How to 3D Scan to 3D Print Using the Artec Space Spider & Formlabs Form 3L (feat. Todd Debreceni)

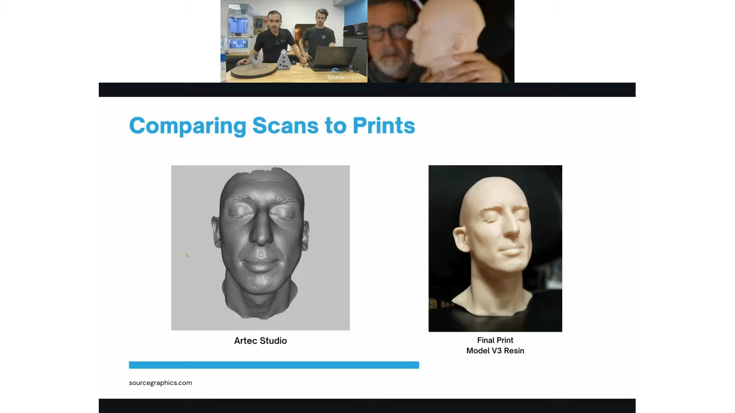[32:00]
want to show that really it's it's right here i mean it's it's life the scanner knows exactly where everything is in 3d space so when you scan